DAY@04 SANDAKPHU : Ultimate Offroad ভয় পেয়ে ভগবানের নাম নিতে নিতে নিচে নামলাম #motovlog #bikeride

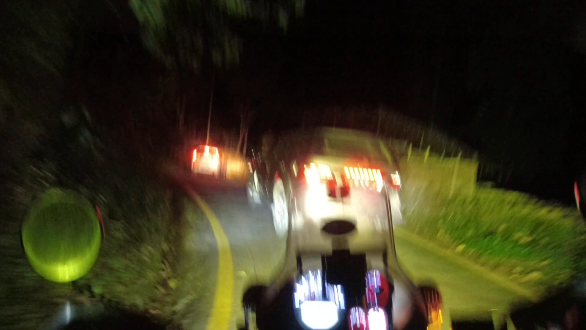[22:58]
যেরকমভাবে নামাচ্ছে আমাদেরকে, সামনে এই দুটো গাড়িও মনে হয় যাচ্ছে, মেবি চোখে কি পড়লো রে টানের মুখেই।